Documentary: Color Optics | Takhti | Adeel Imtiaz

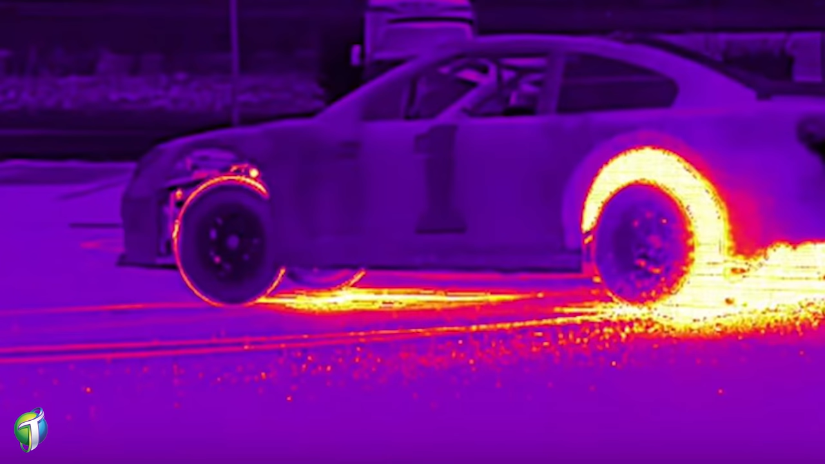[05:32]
ہمیں وہ چیزیں بتا سکتا ہے وہ انفرمیشن دے سکتا ہے جو ویزیبل لائٹ سے یا ساتھ رنگوں سے ہمیں نہیں ملتے یہ تصویر انفراریڈ کیمرے سے کھینچی گئی ہے اور آپ دیکھ سکتے ہیں کہ گاڑی جو سکٹ کر رہی ہے آپ کو ہر جگہ پر ٹیمپریچر کی پروفائل نظر آ رہی
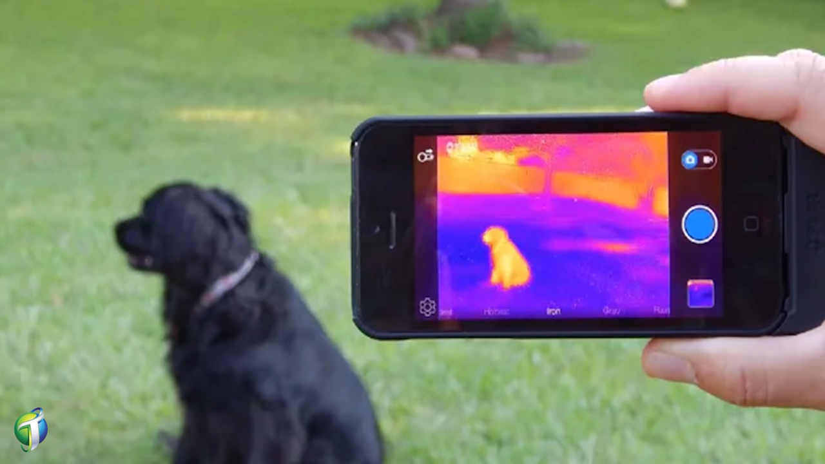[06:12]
کسی سراؤنڈنگ میں تو آپ انفراریڈ کیمرے سے مدد لے سکتے ہیں آپ کو فورن رنگوں میں تمیز کرنا آ جائے گی آپ کو پتا چل جائے گا کہ جانور کہاں پر چھپا ہوا ہے اسی طریقے سے اگر ہم اپنا ایمیج لیں تو یہاں پر بھی آپ کو نظر آئے گا کہ ہماری باڈی کا ٹیمپریچر بہت زیادہ ہے جبکہ اینک کے اجسے ٹھنڈے ہیں تو
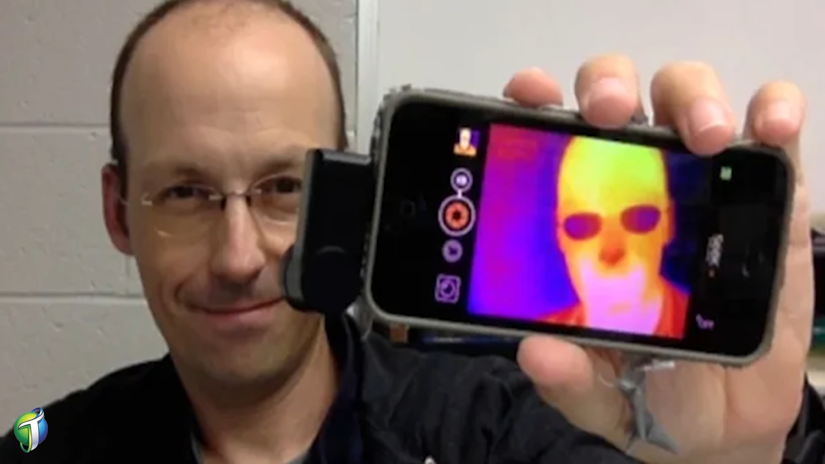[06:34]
انفراریڈ ہمیں سرفیس کے ٹیمپریچر کی ایک میرمنٹ دیتا ہے میں آپ کو یہاں پر ایک تصویر دکھا رہا ہوں اور اس تصویر سے آپ بہت ساری اوبزرویشنز لے سکتے ہیں آپ دیکھ سکتے ہیں کہ کس طریقے سے
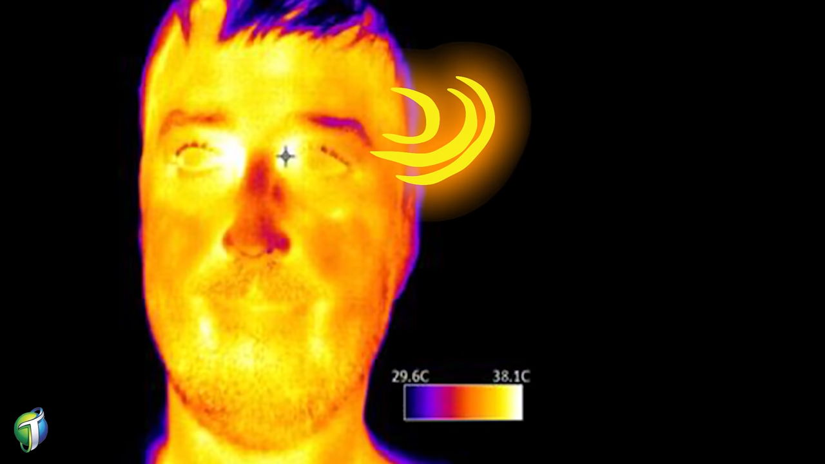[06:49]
On screen: scale top 38.1°C, scale bottom 29.6°C
انسان کا جسم اس کا ٹیمپریچر 38.1 ڈگری سینٹی گریٹ کے ایکول ہوتا ہے برابر ہوتا ہے لیکن آپ یہ بھی دیکھ سکتے ہیں کہ کچھ ایسے حصے ہیں جو کہ 29.6 سینٹی گریٹ کے قریب ہیں یہ حصے کون سے ہیں
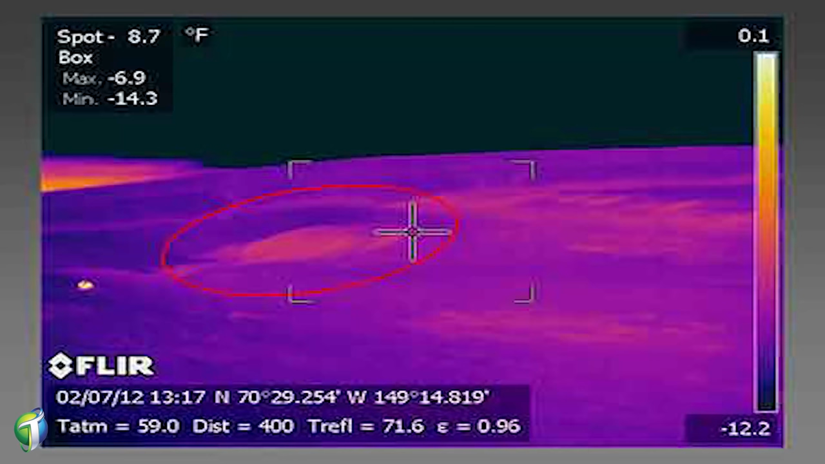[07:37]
On screen: max -6.9°F, min -14.3°F
کبھی بھی آپ انفراریڈ کیمرے کے ساتھ پولر بیئر کو دور سے ڈیٹیکٹ نہیں کر سکتے
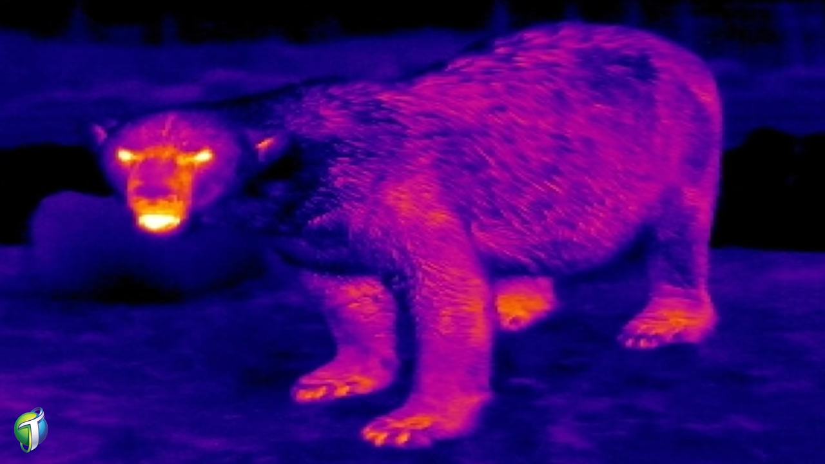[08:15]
کی انڈیکیشن مل سکتی ہے اور ہم ریج کو ڈیٹیکٹ کر سکتے
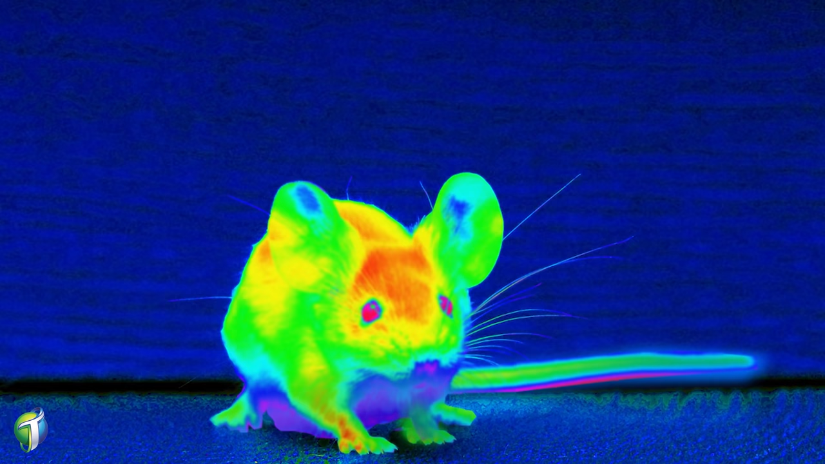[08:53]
ٹیمپریچر زیادہ ہوتے ہیں جس طریقے سے چوہے سام فورا ان کو دیکھ سکتا ہے انہیں وہ چوہے مختلف نظر آتے ہیں گلو کرتے ہوئے وارم لائٹس میں نظر آتے ہیں ان کا سپیکٹرم وارم ہوتا
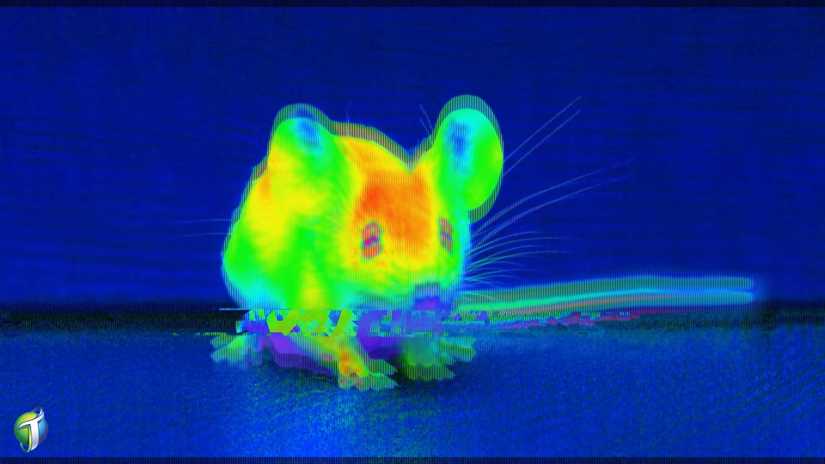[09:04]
ہے اور وہ فورا ان کو ڈیٹیکٹ کر لیتا ہے ہم بھی اپنے موبائل کے ذریعے انفراریڈ اپلیکیشنز انسٹال کر سکتے ہیں میں آپ کو یہاں پر سیکھ تھرمل اپلیکیشن ہے